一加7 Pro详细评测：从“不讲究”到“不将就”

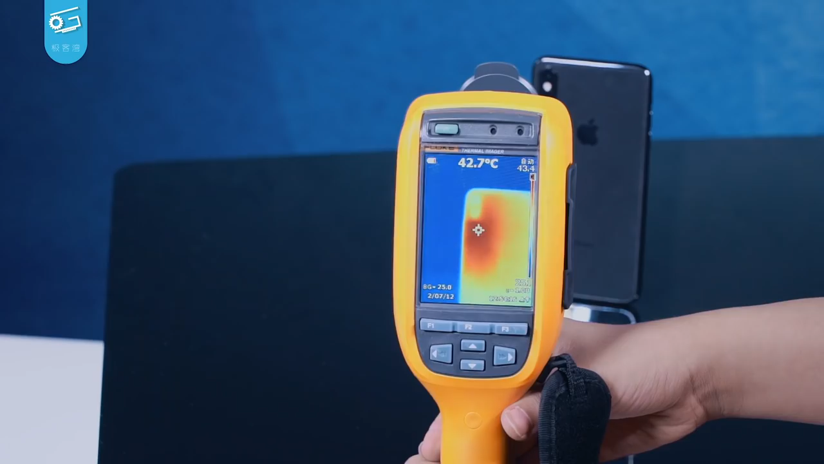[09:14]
On screen: spot 42.7°C
摄像头底下那一小块可以达到42度以上。而一加7 Pro 的热源同样也集中在左上这个位置，最高温度39度，比 iPhone XS Max 要稍微好一些。
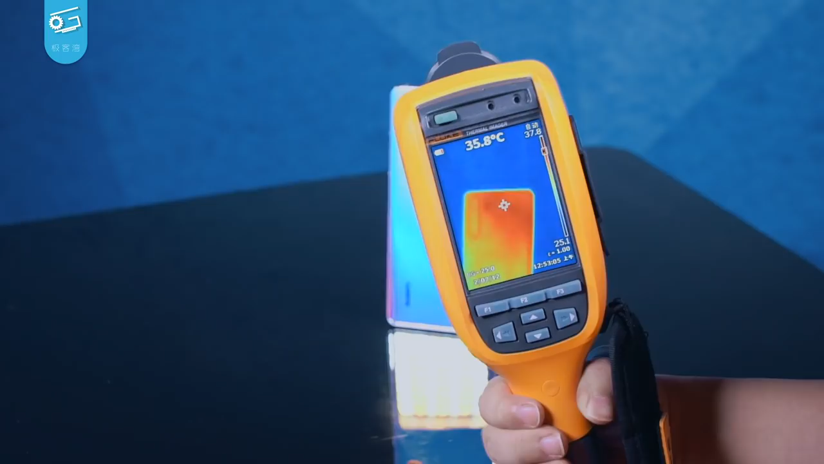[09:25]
On screen: spot 35.8°C
华为 P30 Pro 的情况是最好的，机身背部的最热位置没有超过36度，
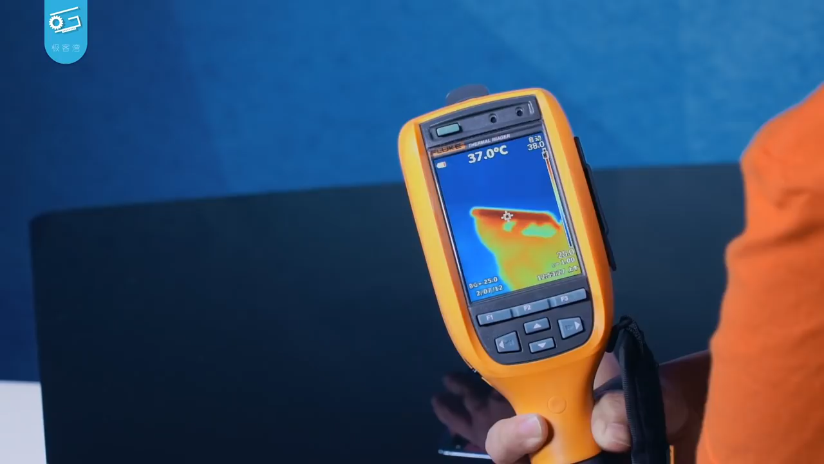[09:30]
On screen: spot 37.0°C
边框最高也就37度，算是比较凉快的啦。看完现实场景，就该轮到极限烤鸡了。三台手机都不锁帧，开启最高画质运行光明山脉，
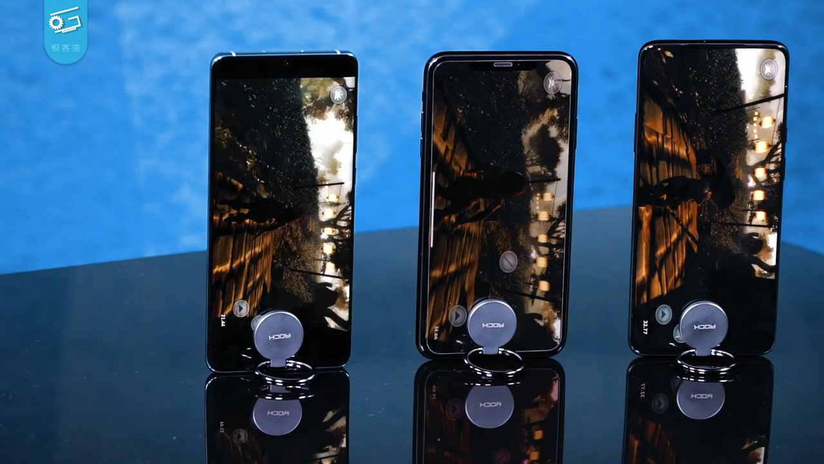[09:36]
这一次的压力就比较大了。
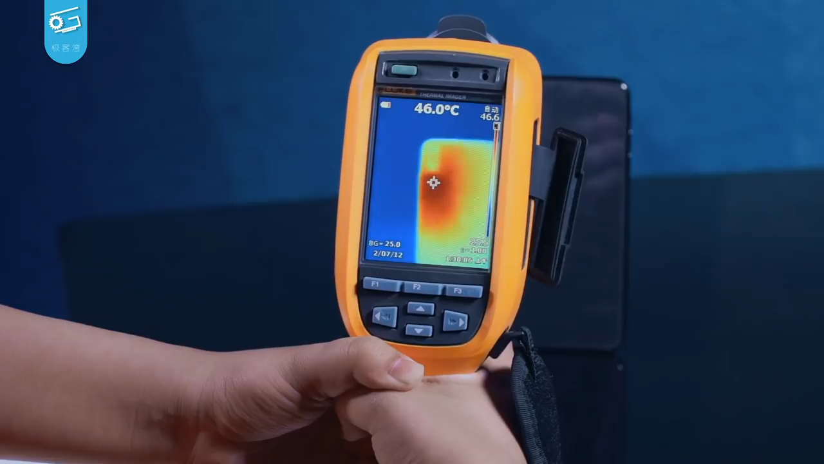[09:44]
On screen: spot 46.0°C
看起来 iPhone 仍然是很火热啊，摄像头底下那一块已经飙到了46度的高温了，已经烫得不行了。边框稍微好一点，最高温度42度左右。
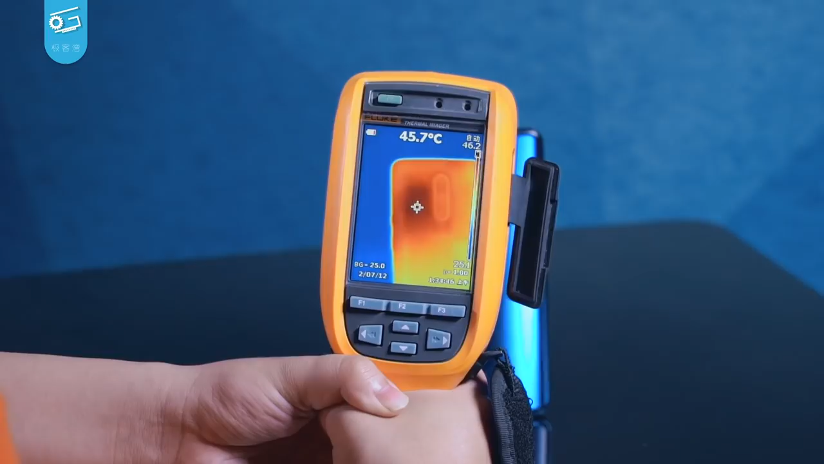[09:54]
On screen: spot 45.7°C
不过这一次搭载了855的一加7 Pro 更加恐怖，背面的温度同样是接近46度，
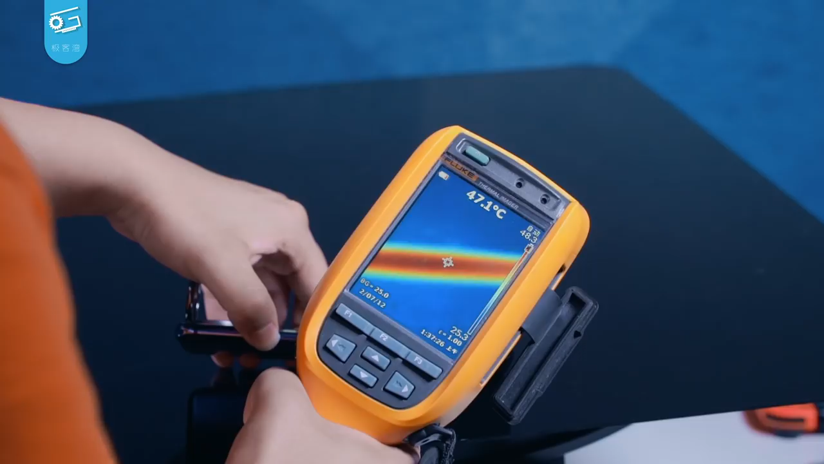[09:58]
On screen: spot 47.1°C
但边框更是达到了47度的高温啊，手机几乎已经没有办法握持了，非常的烫手。
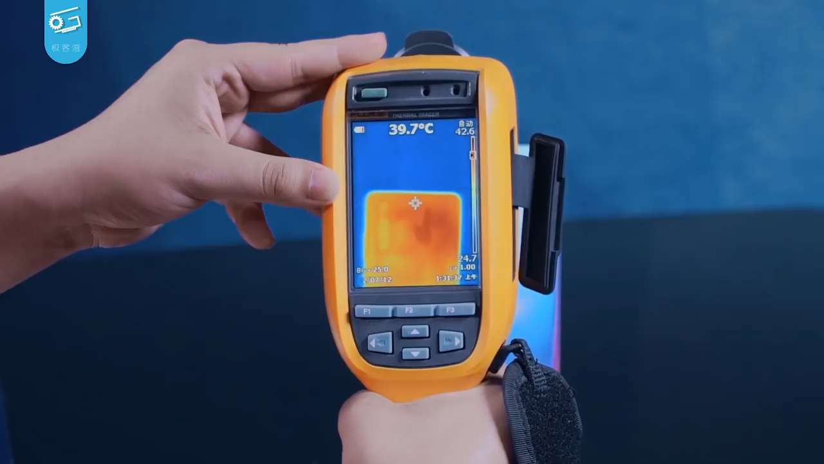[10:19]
On screen: spot 39.7°C
背面最高40度出头，侧面最高42度多，还是可以接受的水平。总的来说，一加虽然用上了大热管石墨烯液冷散热是吧，